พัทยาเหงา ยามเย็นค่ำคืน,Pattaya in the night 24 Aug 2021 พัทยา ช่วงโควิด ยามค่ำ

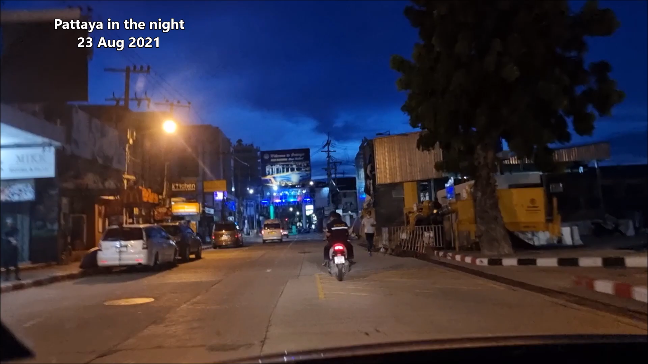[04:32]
ช่วงนี้จะเข้าเขตพัฒยาใต้ล่ะครับพัฒยาเมืองท่องเที่ยวเมืองของคนกลางคืนครับ
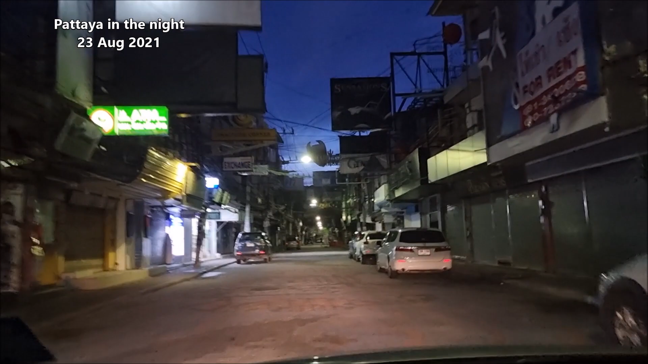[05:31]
คือเป็นจุดที่มี คลับ มีบา มีแล่ง การทำงาน acompan ของคนกางคืนเยอะที่สุดก็คือตั้ง estaมาเวลา แต่วันนี้ ครับ กันคืนไหนกลายเป็นเรื่องที่น่ากรัวมากถ้าจะมาเดินผ่านแถวนี้หรือจะมาขับผ่านแถวนี้น์ก็เท่ม Shoreเงียบสงบ ไม่มีร่องลอย ของการคือขักลงเยอะอยู่
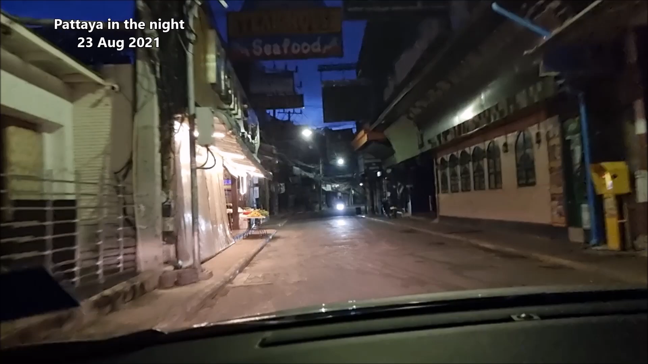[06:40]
ตอนนี้ก็เวลาใกล้หนึ่งทุ่มแล้วครับ 2 ทุ่ม 3 ทุ่มเขาก็ปิดเคอร์ฟิลหมดครับเพราะนั้นต้องถ่ายแล้วก็ต้องหยิบถ่ายรีบกลับ พูดว่าผมอยู่ชนบุรีไปพัฒยาก็ประ
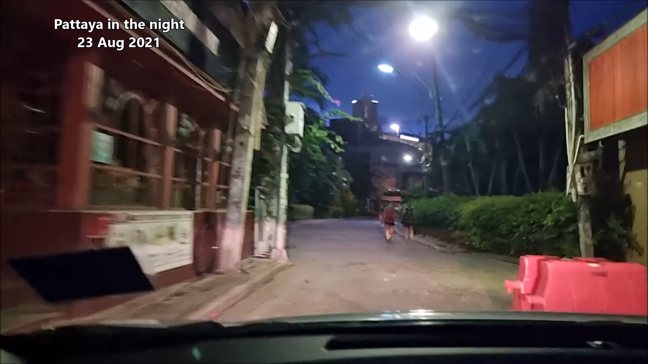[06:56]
มาณ 60 กิโลลล่ะครับเดี๋ยวจะติดเคอร์ฟิลโดนจับเข้าคุกเศรย์ปร่าๆ ช่วงนี้ก็คือมาช่วงแหลมบาลีฮาย
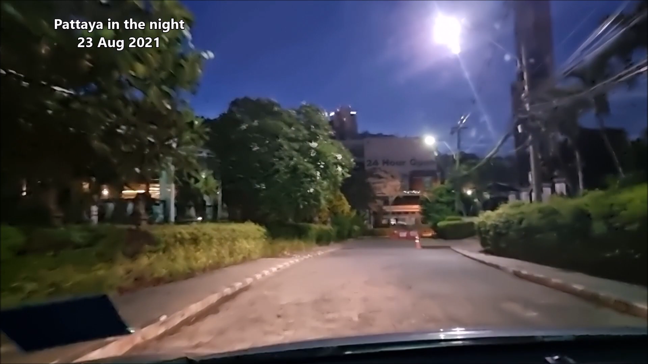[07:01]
ซึ่งมันเป็นจุดพีกnsจุดหนึ่งที่จะข้ามไป
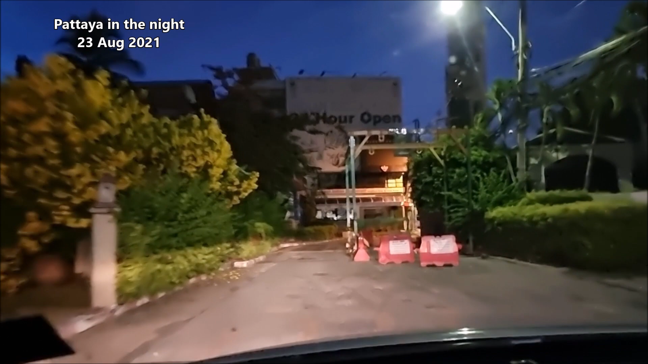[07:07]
เก่าร้านซึ่งปกติสาครา preconc threading ชาวจีน ชาวอยู่โร và Еще
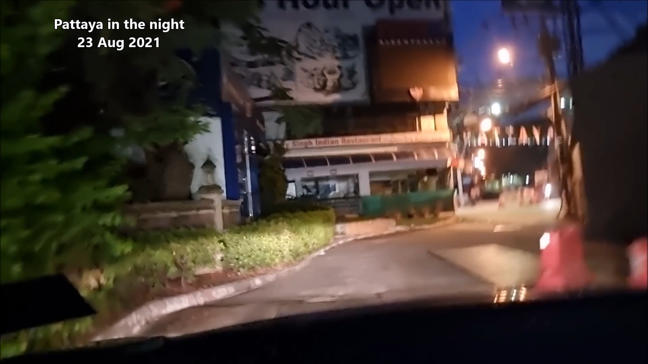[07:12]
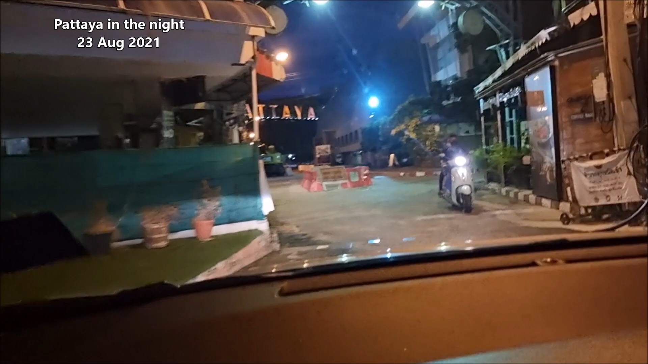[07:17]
ชาวญี่ปุณกันกันเยอะแยะมากมายถ้าเรืออยู่ตรงนี้ถืมว่าเป็น landmark จุดหนึ่งของพัฒยาก็คือม
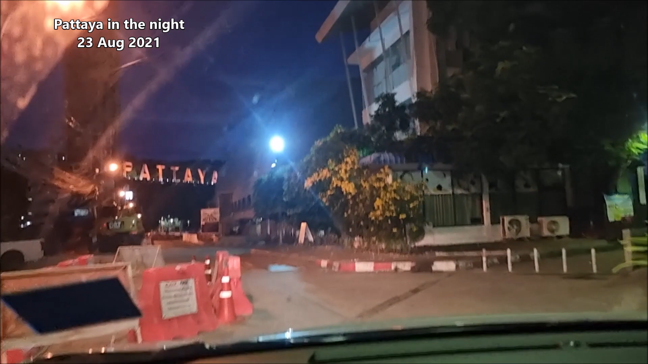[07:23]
ีป้ายคำว่า ผัฒยา Cityใครมาพัฒยาก็ต้องมาแอ feudดาฐดร ужคถ้ารูปตรงที่คําติดคําว่าพัฒยาซิตี้กลับไปอวดเพื่อนฝูงที่อยู่ประเทศของตนเ
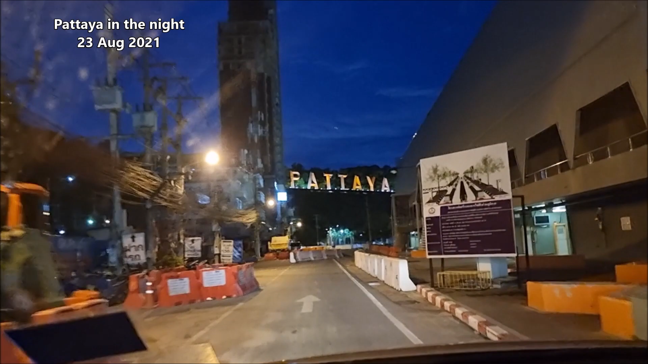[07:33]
องแต่ตอนนี้ครับ ป้ายของพัฒยาซิตี้ครับมีไฟอยู่นะครับ แต่ว่ามันเงียบเหงาล้างไปด้วยผู้คนครับ
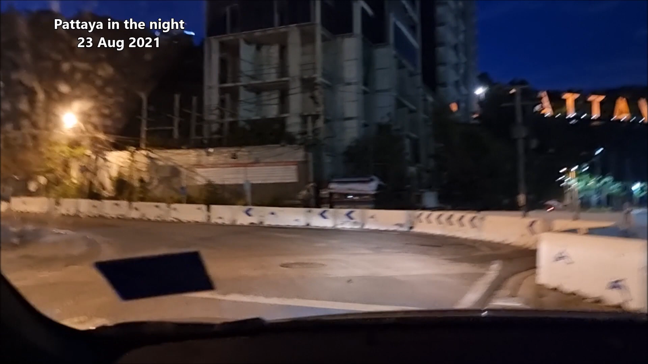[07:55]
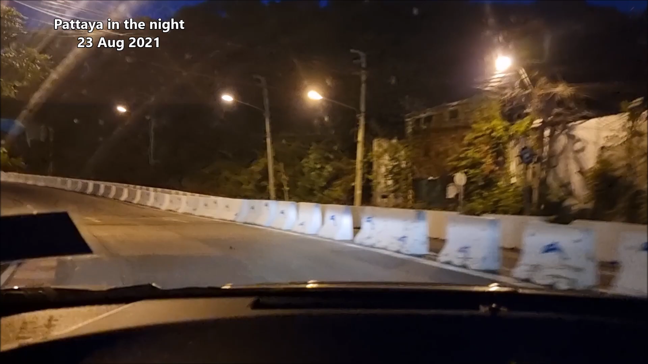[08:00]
จะครับรถไปตรงสภานแล้วก็รอดใต้สภานเรียวกว่าขึ้นเขาก็รับตำหนักละครับขึ้นไปดูวิวพัฒยา ยามคำคืนซึ่งปกติจะสวยงามมากนะครับ
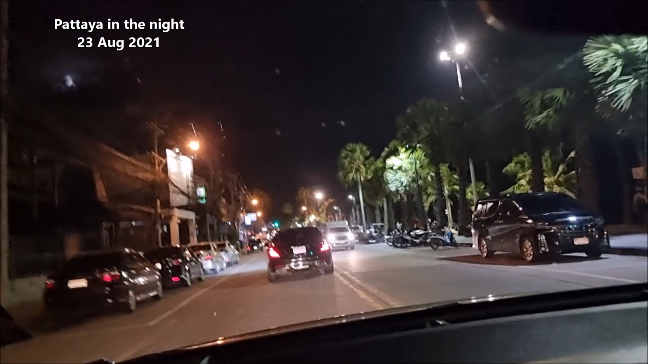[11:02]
ก็ยังมาพักอยู่ที่นี่ก็ยังพอมีร้านอาหารฟูดสตรีตขายอยู่บ้างแต่ว่าก็ต้องปิดก่อนสอนพุ่มนะครับก็เงียบเหงา
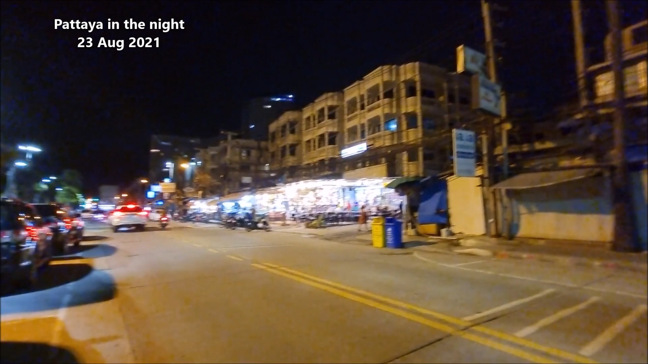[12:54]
ู่อาสัยและก็เชาต่างประเทศที่มาอยู่คนดมีเนียมผมก็จะเดินไปซื้ออาหารจากลับบ้านเลยครับก็ต้องซื้comingกลับไปกินบ้านบริเวณนี่ก็เป็นบริเวณที่ส่วนใหญ่จะขายอาหารตําส veteran